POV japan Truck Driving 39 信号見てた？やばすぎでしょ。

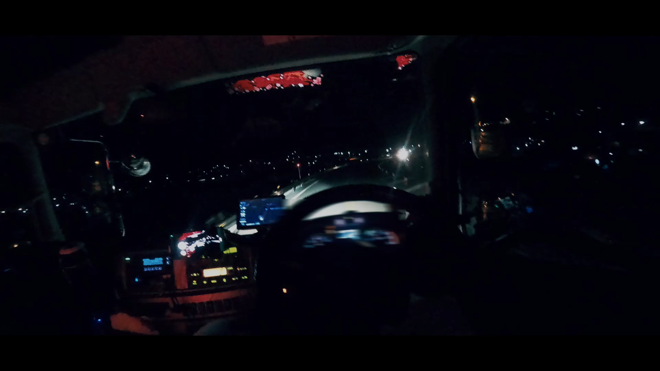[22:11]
はい、もう真っ暗の中を走ってます。ここからね、まだまだ走らないといけないんですけど、
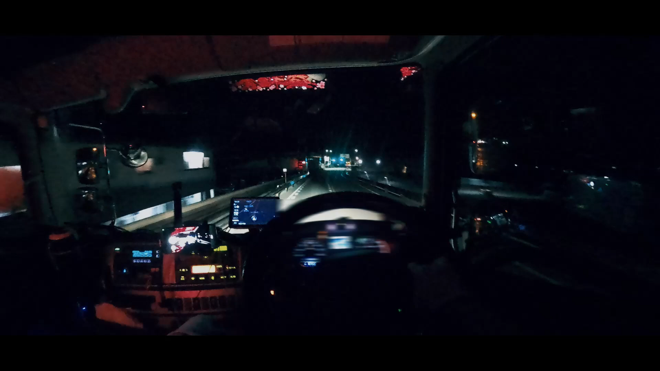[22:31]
今日は結構ね、夜なんか寒い、すごい冷えてます。なんか結構暖房も強めにしんと寒いぐらい結構冷えてますね。